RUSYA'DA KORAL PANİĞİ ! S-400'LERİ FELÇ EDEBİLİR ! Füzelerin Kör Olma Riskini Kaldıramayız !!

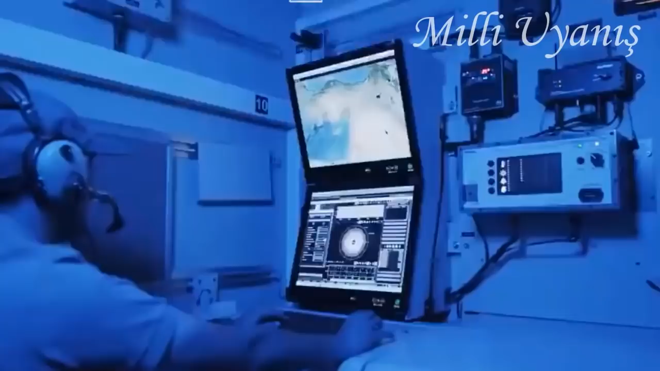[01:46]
askeri taktik araçlara entegre edilen ve geniş bir frekans bandında çalışan Elektronik Destek Sistemi Koral ED ve Elektronik Taarruz Sistemi Koral ET'den oluşuyor.